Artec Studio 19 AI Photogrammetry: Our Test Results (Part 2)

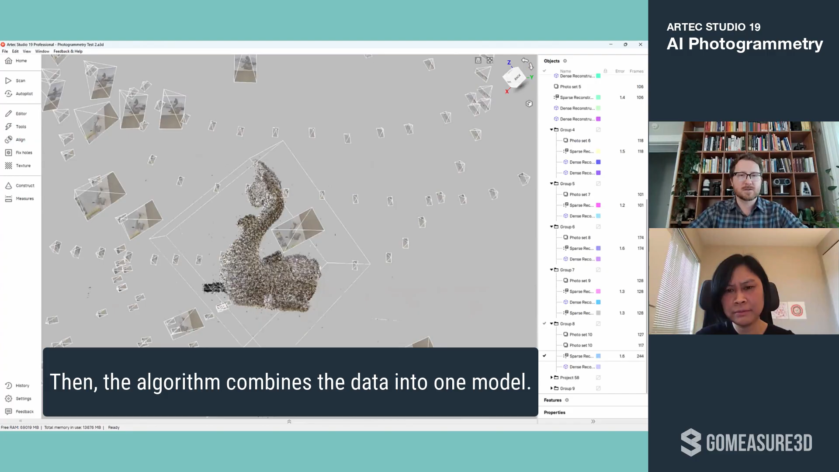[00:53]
So after running this algorithm, the software has automatically combined those two sets. It has deleted the background and identified the object.
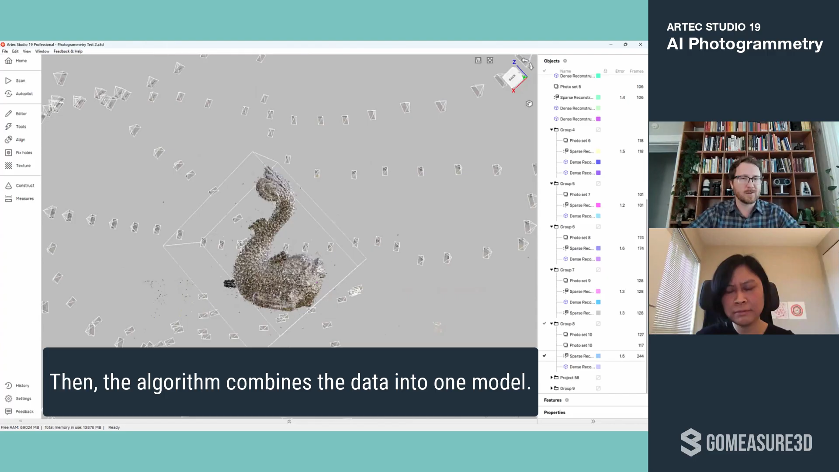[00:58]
So I can actually take a look at every one of these photos.
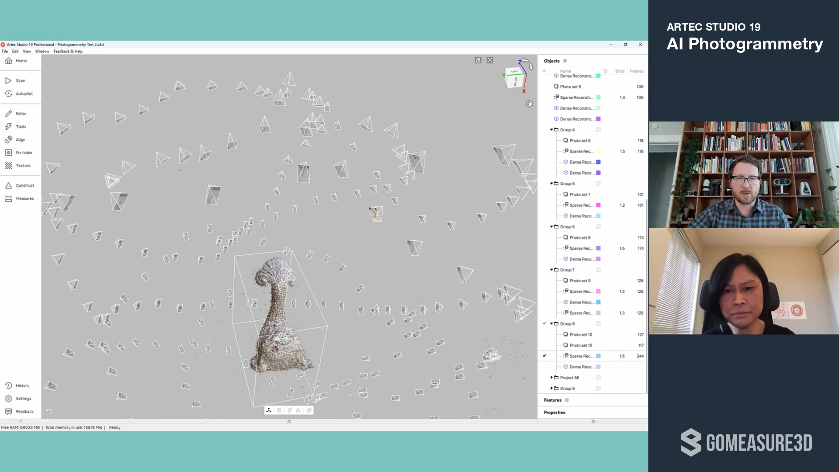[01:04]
You can see that that lines up with the reconstructed point cloud.
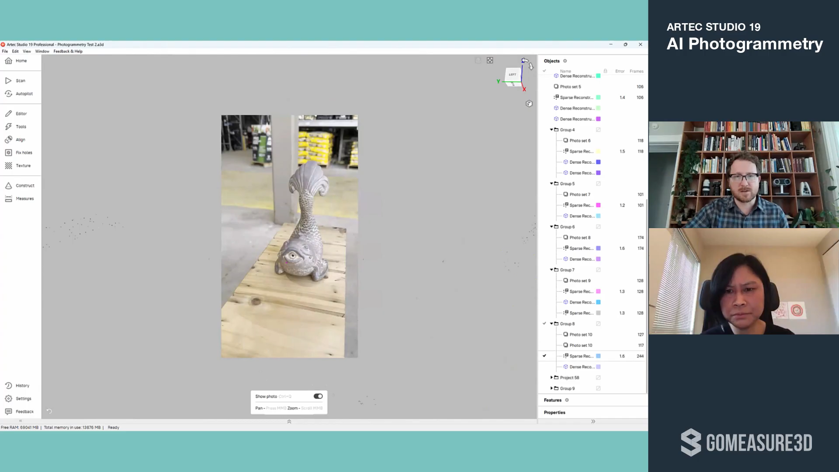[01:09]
I didn't have to do anything, I didn't have to erase the background.
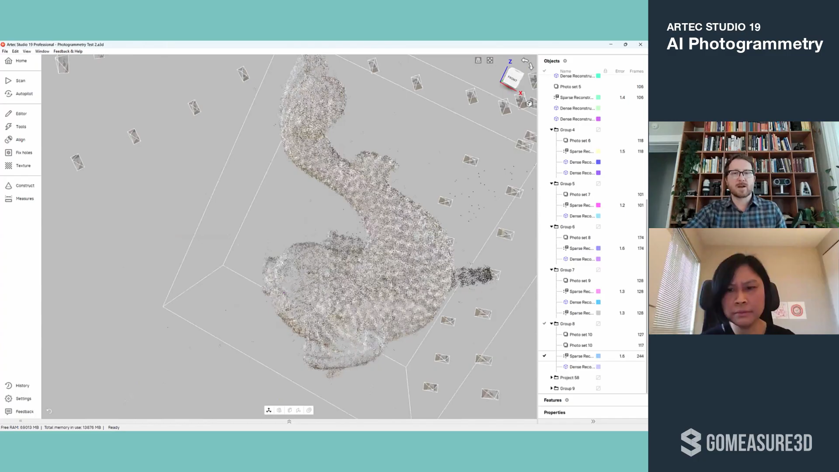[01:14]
I can adjust this cropping box, but it looks like it did it automatically really well.
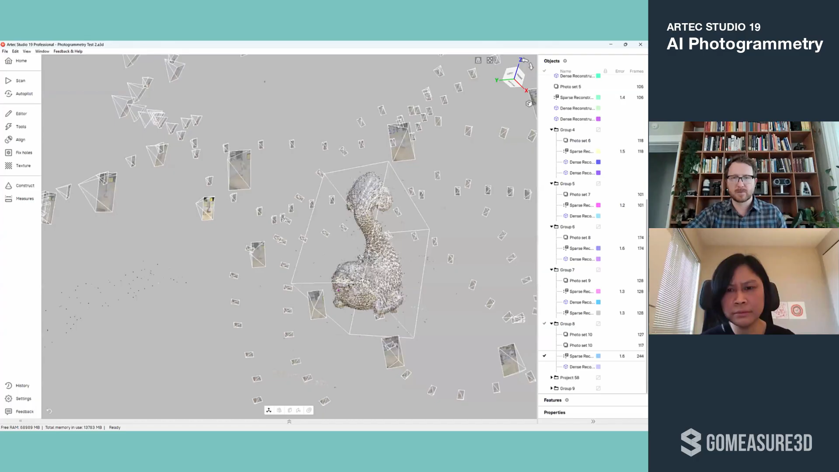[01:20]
So are you saying that you just took two videos and then the software just extracts
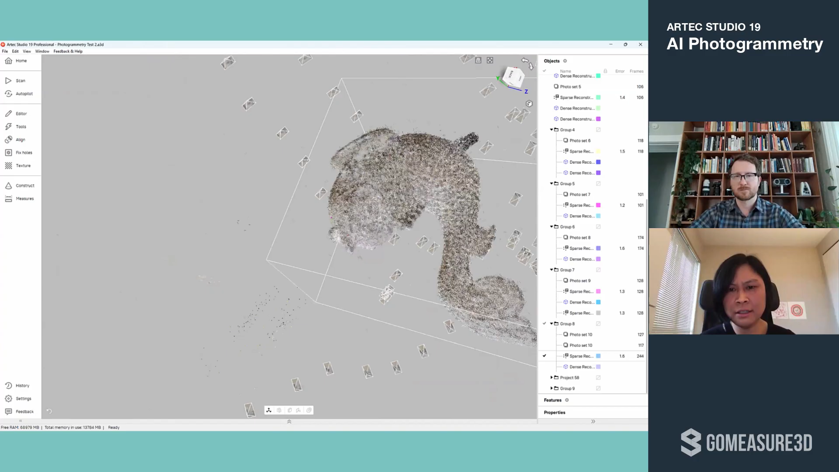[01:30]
frames from it as photos and then reconstructs the object into 3D, right? Exactly.
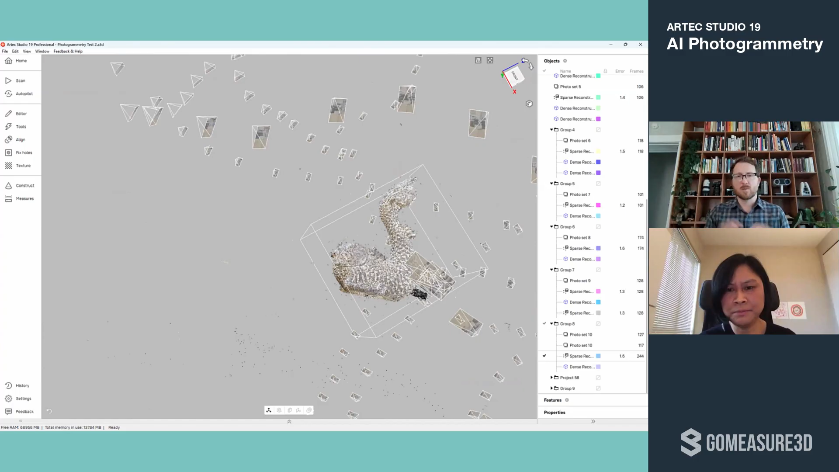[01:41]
So two videos become two sets of frames and the software reconstructs
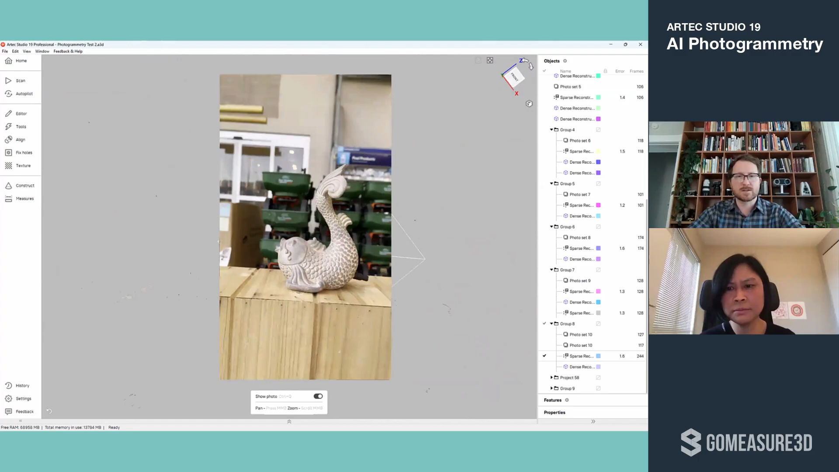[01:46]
a complete model based on all of those images.
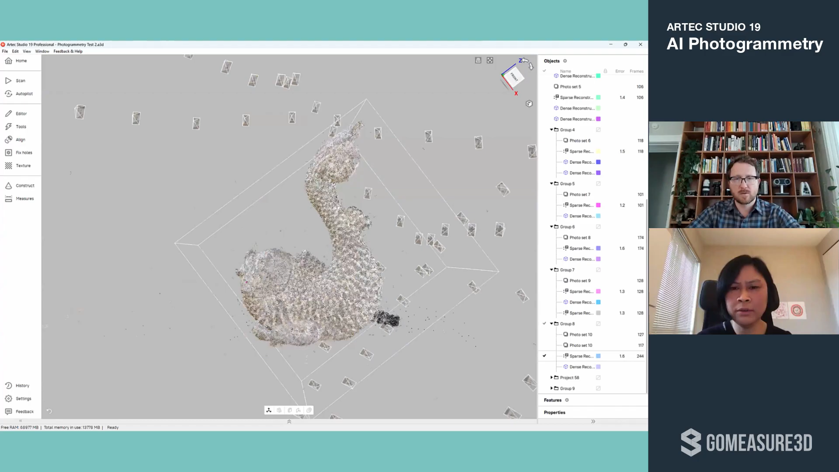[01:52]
Okay. How long did that take you just to take the videos?
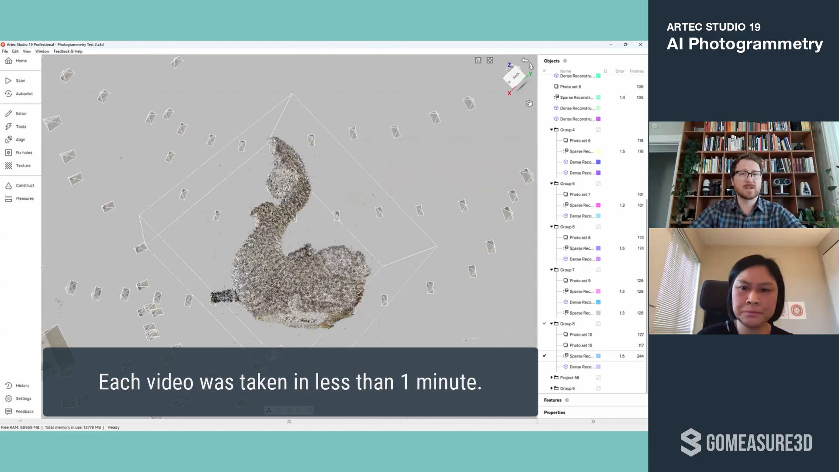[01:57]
It took me less than a minute for each video. Oh. Imagine just setting an object down and walking around it a few times. That's all it takes. Then running the second algorithm gives me the actual mesh. So it triangulates that point cloud
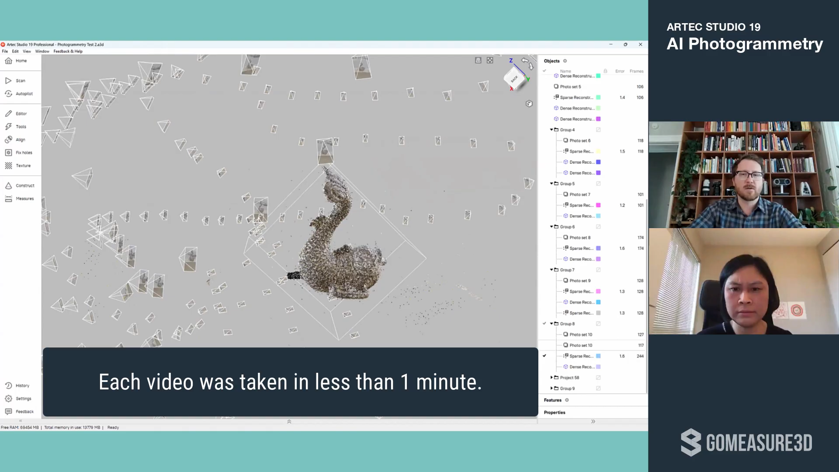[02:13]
and we get something like this.
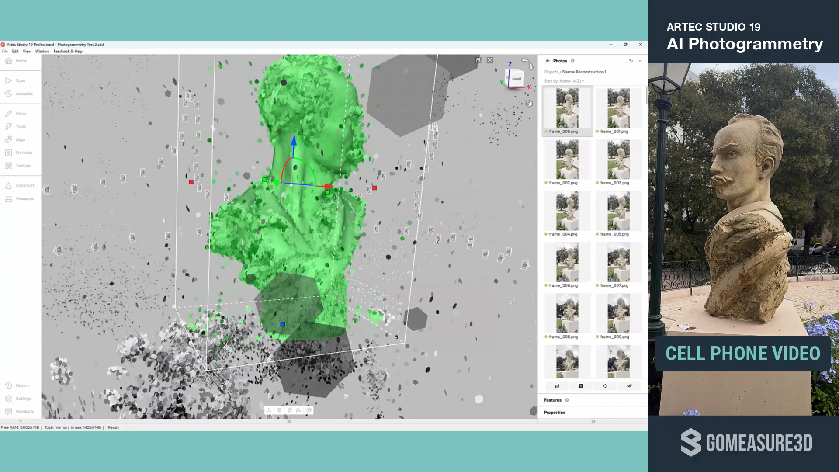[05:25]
So this was reconstructed from just one video. It's a life size bust.
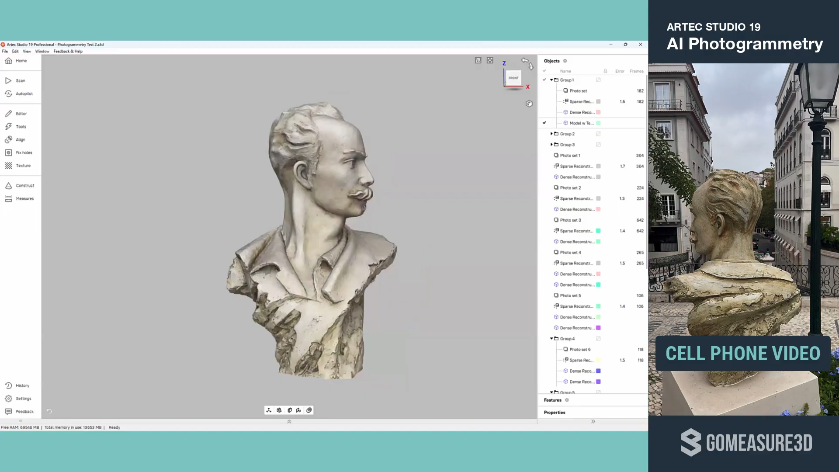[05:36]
I have 182 images that were used in the creation of this model.
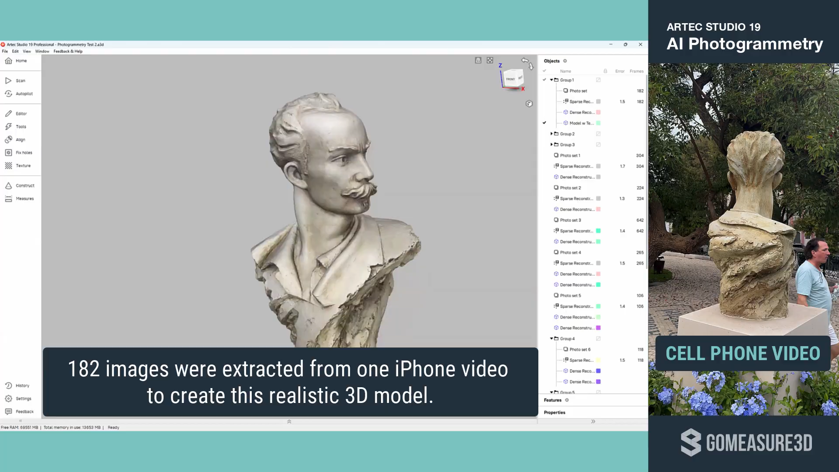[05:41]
You can see it's got some really nice detail.
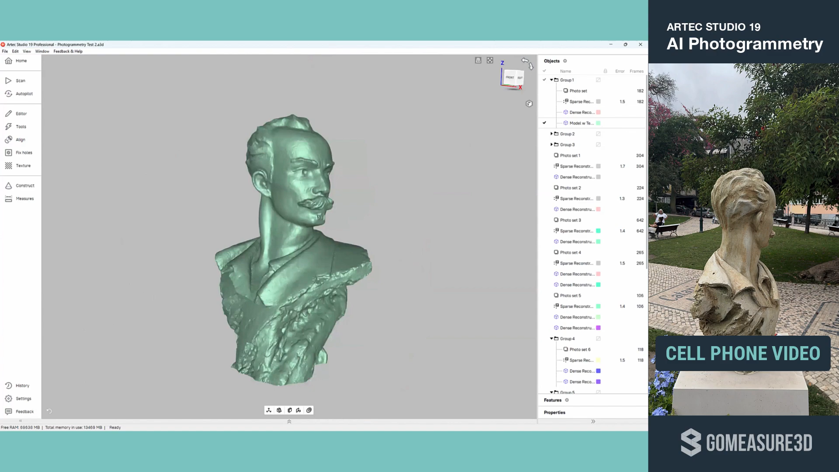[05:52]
It's nice to see the engraving, like the quality of the detail.
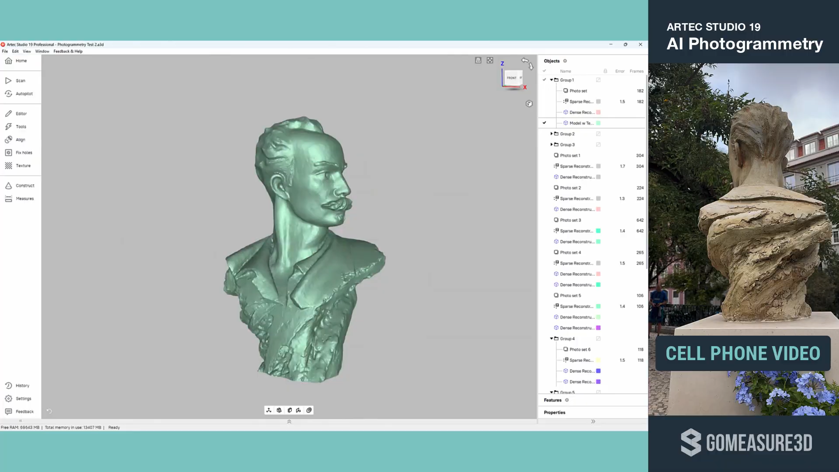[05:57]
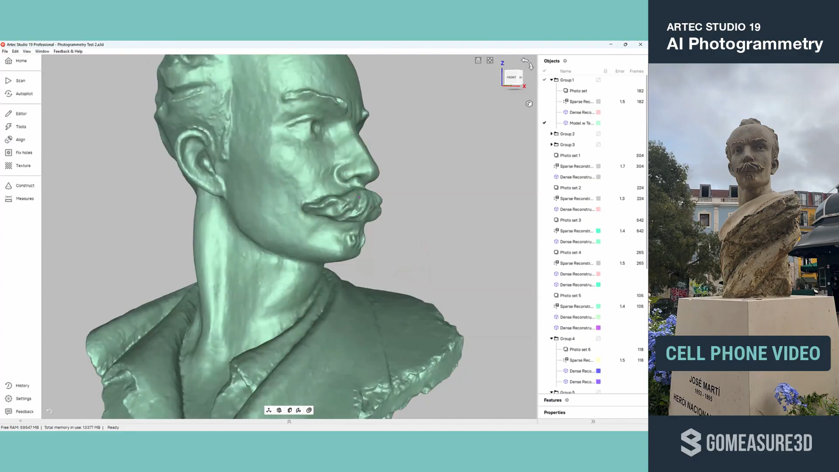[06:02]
Yeah, it really is quite impressive with just the cell phone.
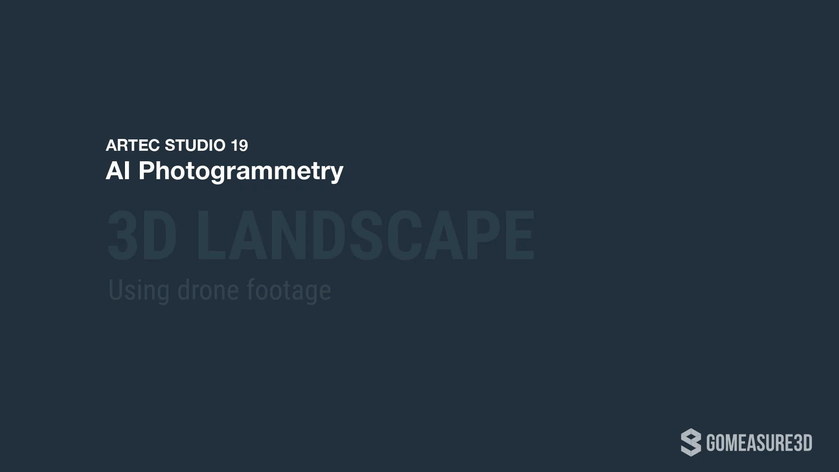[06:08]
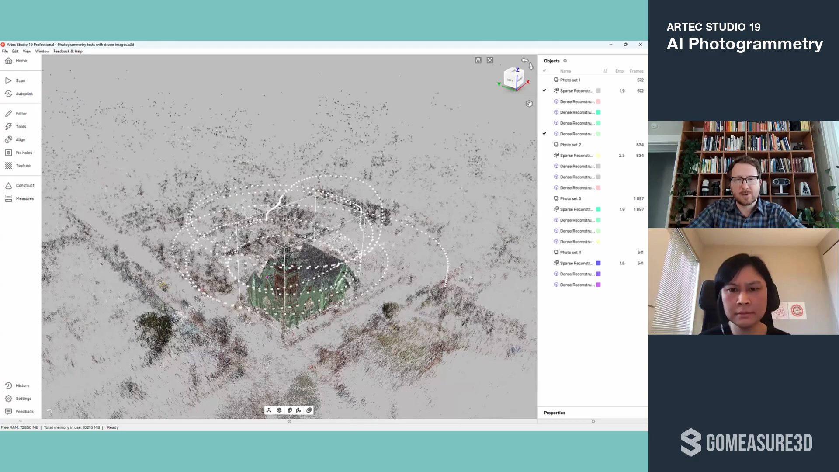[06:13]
Here is a scene that you could see has been captured by a drone.
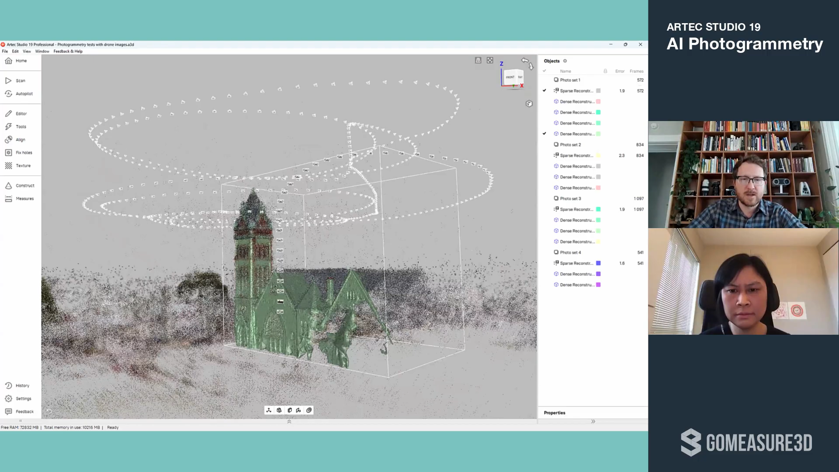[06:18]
You can even see the path of my images as I flew the drone around the building.
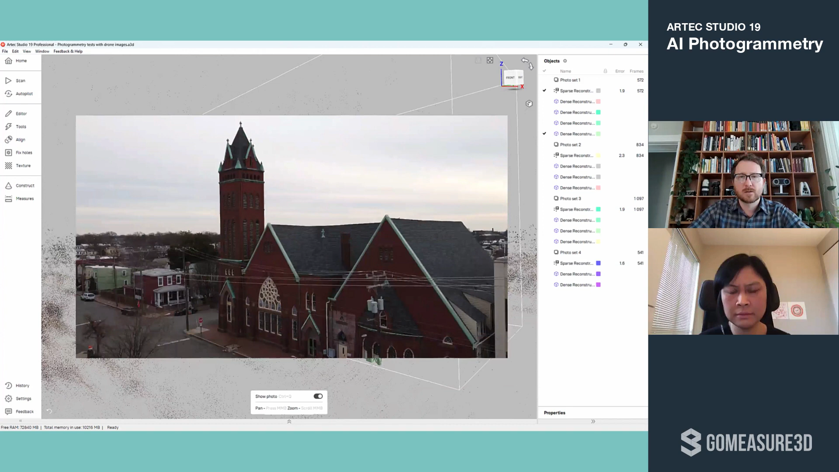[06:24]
So I flew up and I flew all the way around and I tried to get
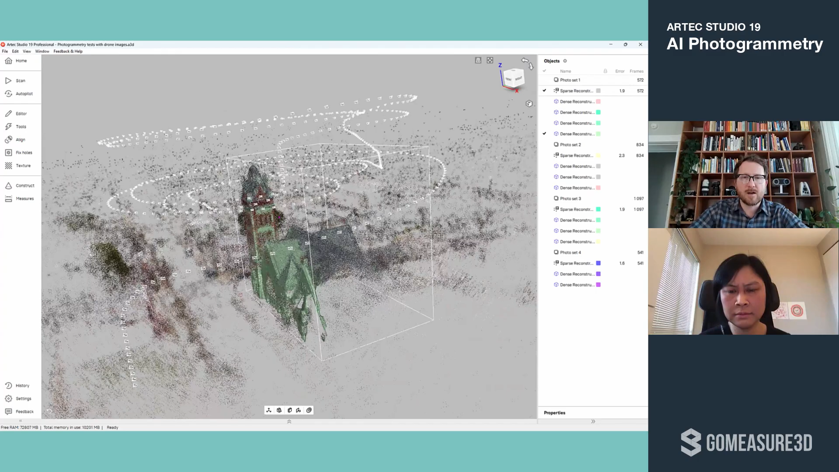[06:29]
up over to the steeple to capture some details on the steeple.
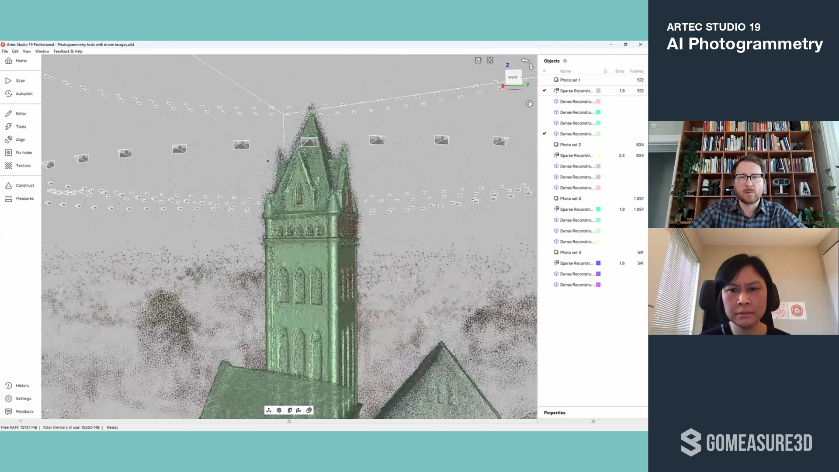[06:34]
But every one of these images is mapped onto this model I've generated, which is kind of a cool visual here.